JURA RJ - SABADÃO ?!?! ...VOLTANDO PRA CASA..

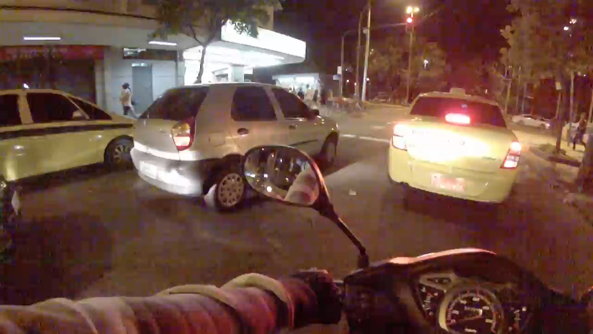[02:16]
então aqui já na reserva amanhã a gente tem que encher com urgência
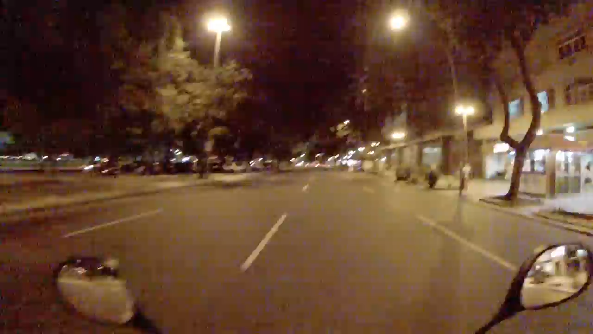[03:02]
o sinal abre e fecha em dois segundos cara esse sinal que é o mais rápido